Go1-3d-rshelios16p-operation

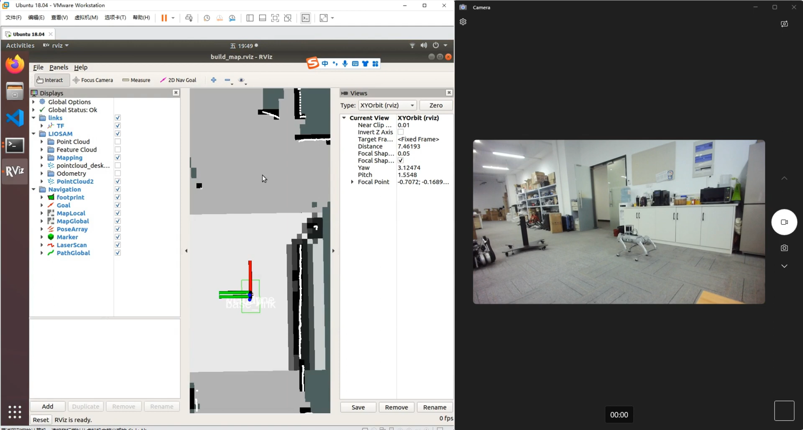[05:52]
After starting revise, you can see the coordinate system and the map.
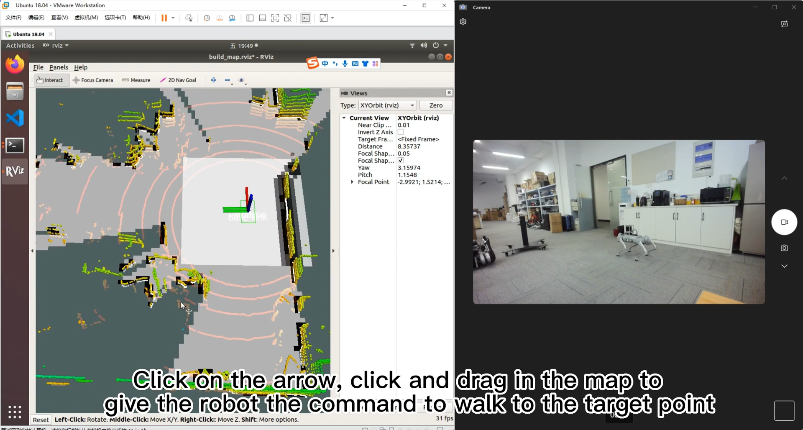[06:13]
click on the arrow, click and drag in the map too. Give the robot the command to walk to the target point.
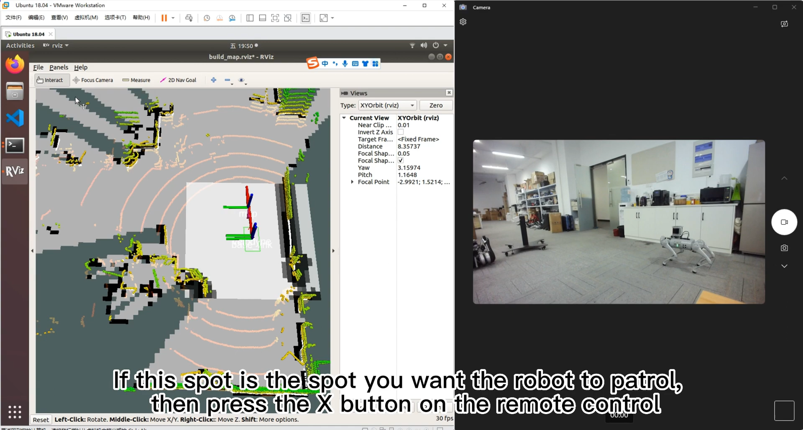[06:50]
If this spot is the spot you want the robot to patrol, then press the X button on the remote control. then press the X button on the remote control. You can see the lurking leave.
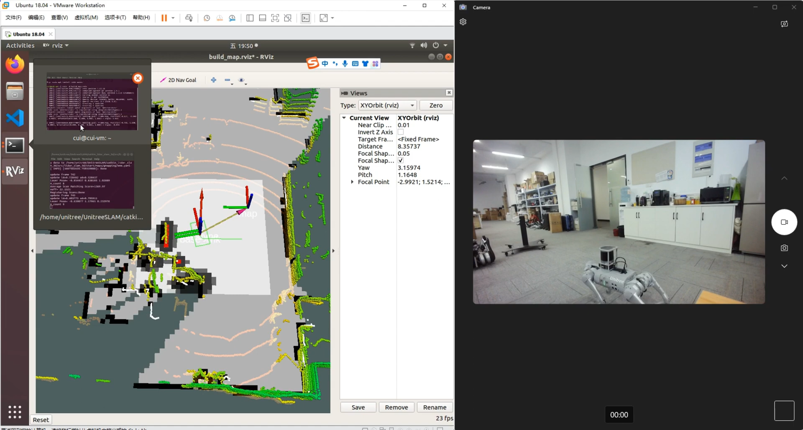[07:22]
So yeah, further pay down..com When I The terminal will also prompt when the key is saved.
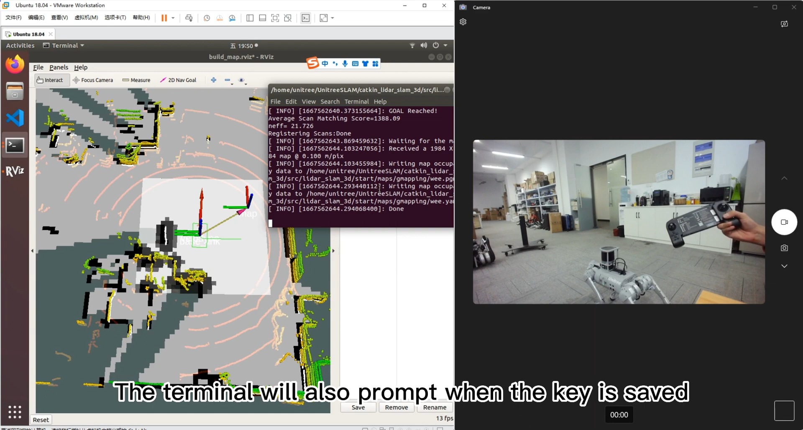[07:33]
Of course,
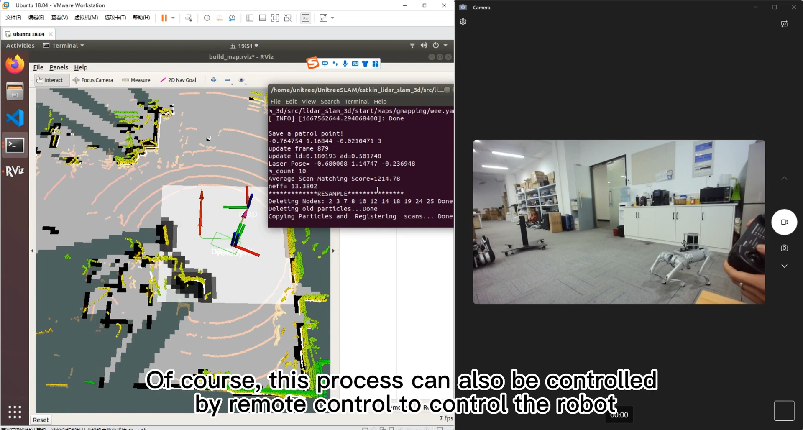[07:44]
this process can also be controlled by remote control to control the robot.
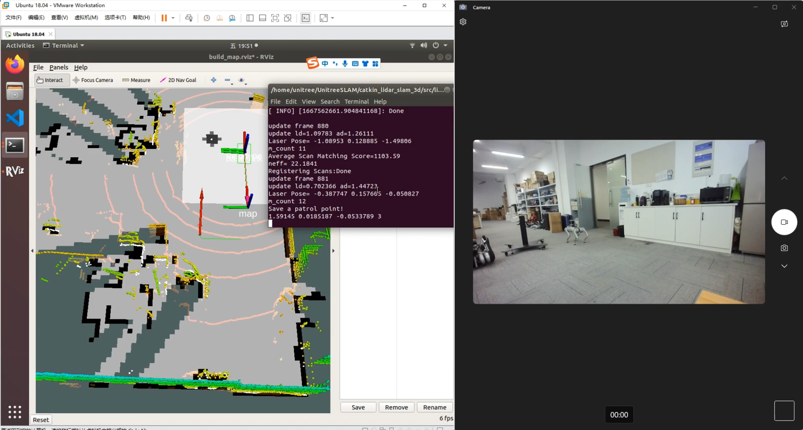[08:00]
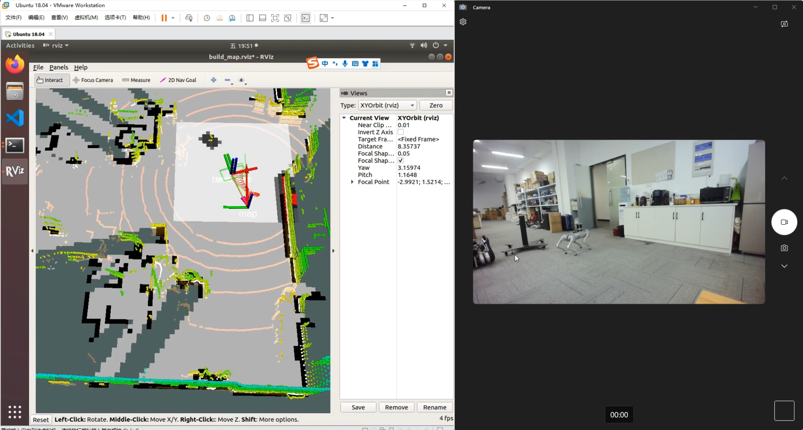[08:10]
Also, the motor will also help the remote control. The motor will still help the remote control. The motor will still work to the left. The motor
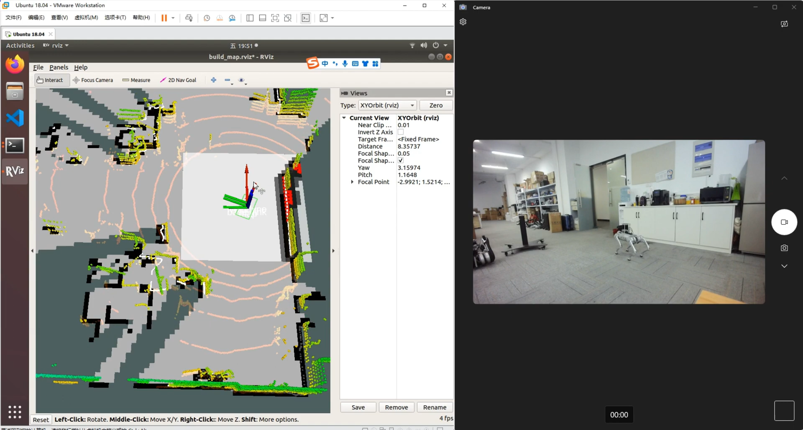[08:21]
will also take out the motor control. When finished, close both processes directly and the map, and points will be saved automatically.
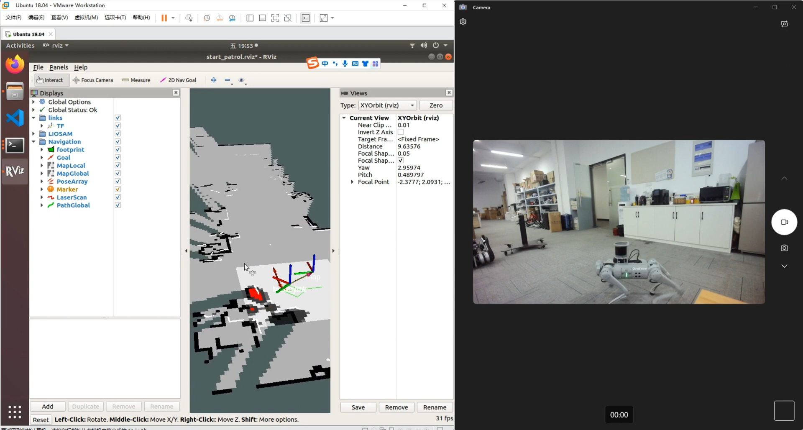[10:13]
During the mission, the robot will automatically avoid error.